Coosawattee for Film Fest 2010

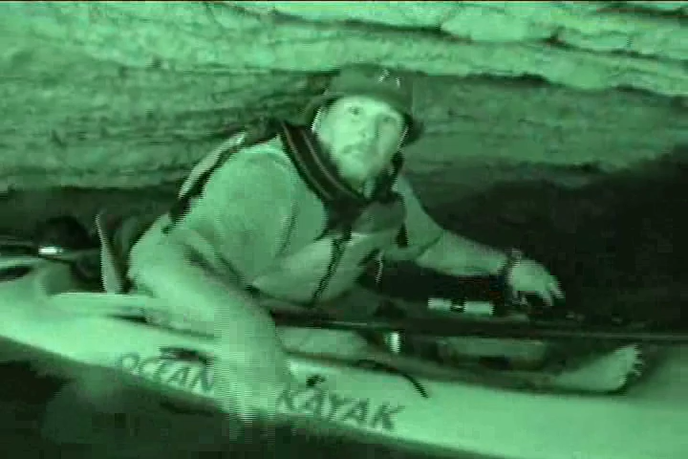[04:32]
Wow, it's got a little layer of charcoal right above it.